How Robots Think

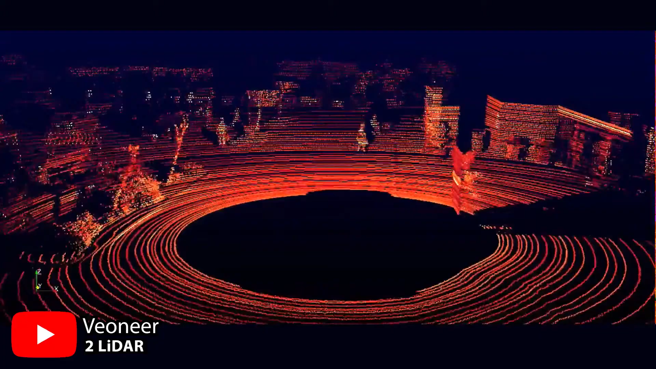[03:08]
Or we can use a lidar to get depth information about certain points that are around us.
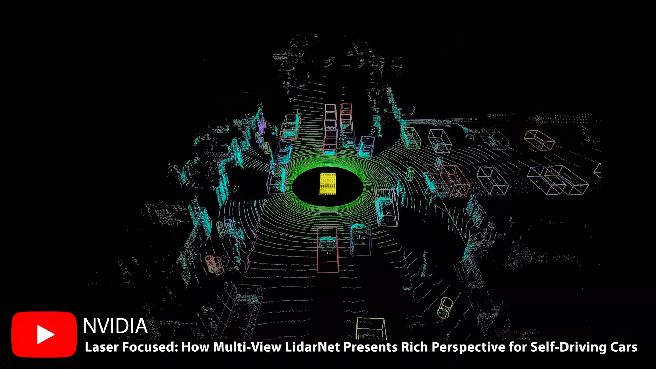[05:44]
which is able to localize where we are in the world by using the points that it can see around the vehicle and recognizing where that is in a pre-mapped area.